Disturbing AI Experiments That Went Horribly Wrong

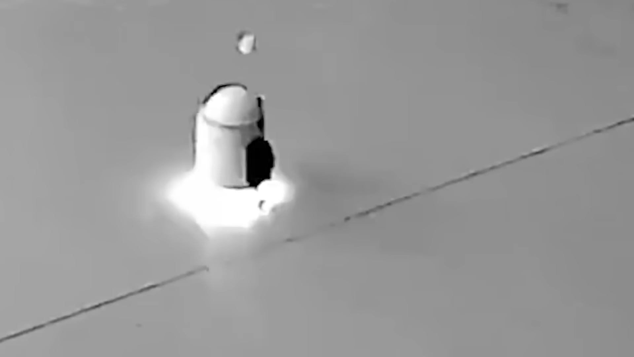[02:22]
So CCTV footage from a Shanghai robotics showroom
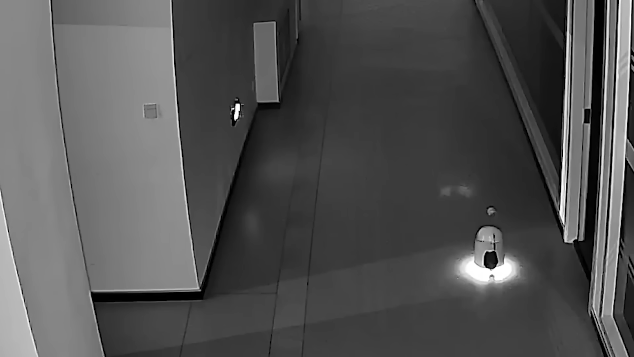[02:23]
showed a small robot rolling in late at night,